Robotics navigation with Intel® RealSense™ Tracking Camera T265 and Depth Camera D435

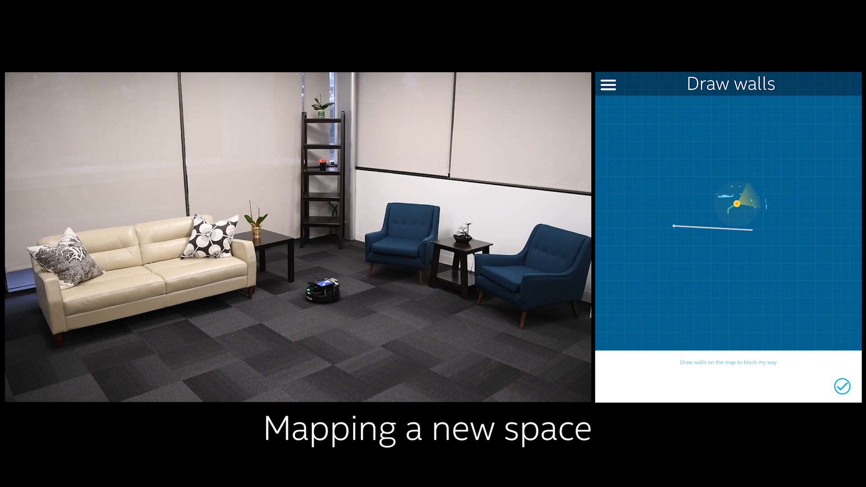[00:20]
When we put the robot into a space it's never seen before, it immediately starts to roam the area, creating a map.
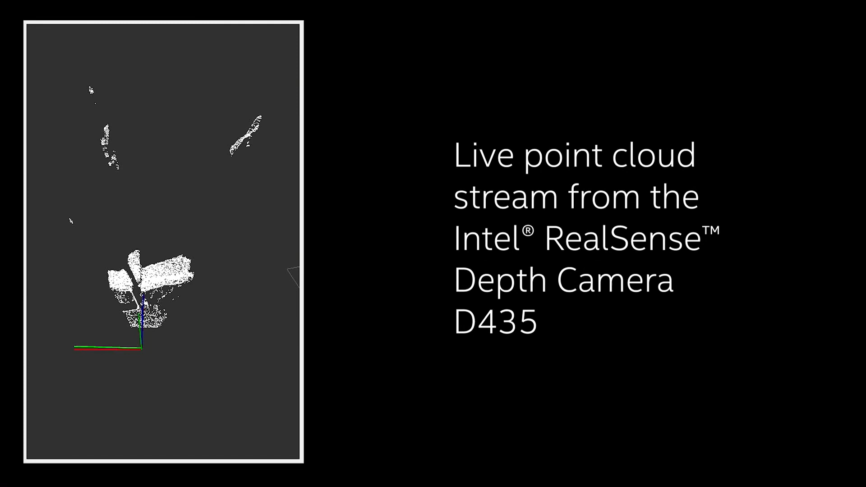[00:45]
contextualize the point cloud from the D435 depth camera.
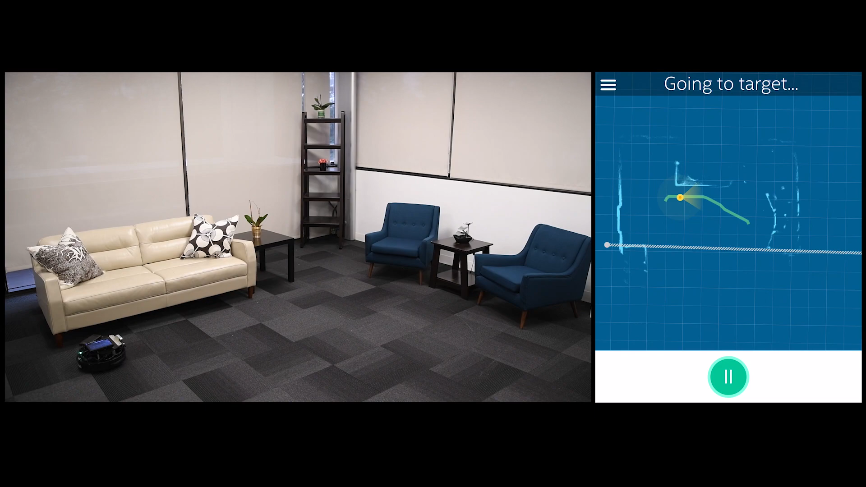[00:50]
Pose and depth information together allow it to interpret where objects are in the space around it as it moves, creating an occupancy map. Once this map of the space has been generated, the robot can use that for more sophisticated navigation. The same map can even be shared with other robots in the same space.